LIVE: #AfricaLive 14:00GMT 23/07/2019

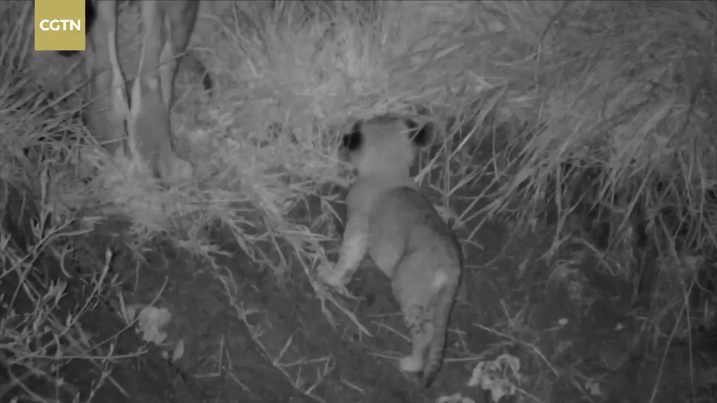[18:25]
That night, however, our anticipation turned to delight as a brave cub scrambled out of the ditch, thin and with very weak hind legs.
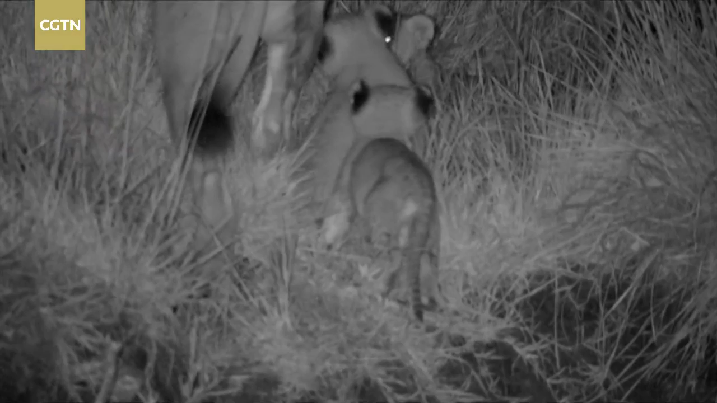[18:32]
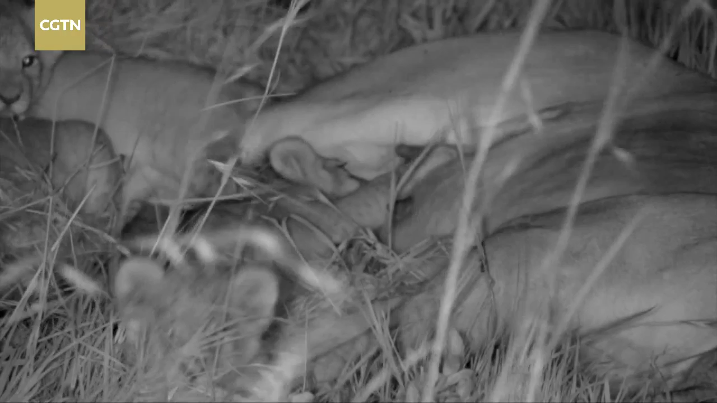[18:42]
As soon as the famished wretch had joined her family, she latched on and drank with obvious relief. The brave cub may have somehow survived for five days without food.